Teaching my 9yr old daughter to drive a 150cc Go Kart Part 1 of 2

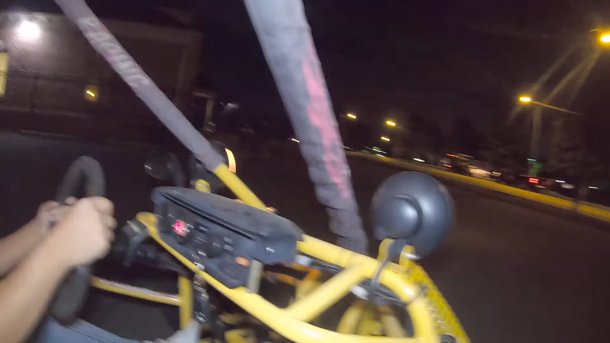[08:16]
Now, see, now you going slow. That's all you gotta do. Man, I hope she'll hit nothing around here. Oh God.
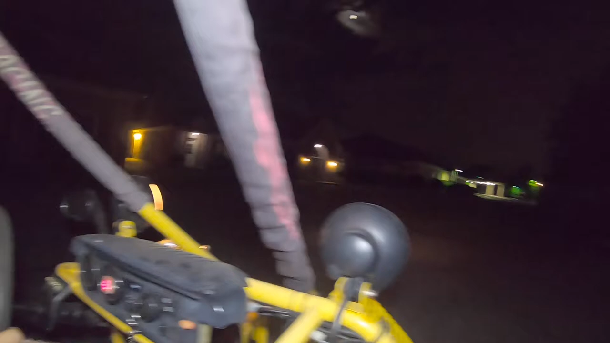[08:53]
Man, what is going on? See, now go slow so you can see.
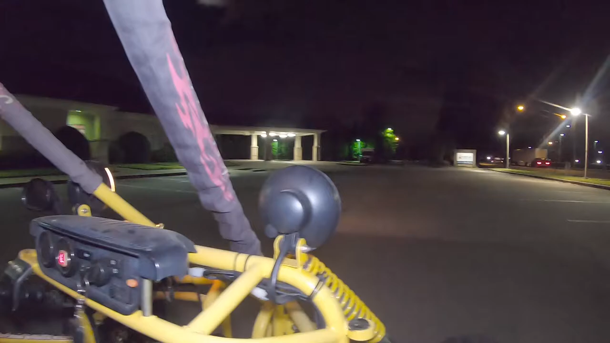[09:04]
Look, don't hit the curve. Now what? Go through there.
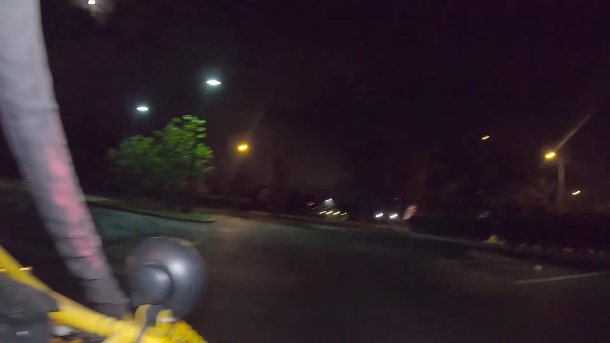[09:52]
You gotta go to run the curve!
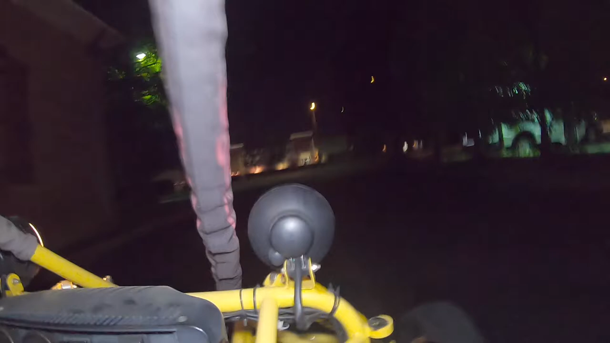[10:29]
Go back this way. You got to turn. You got to turn some more. There you go. Hey, what? What?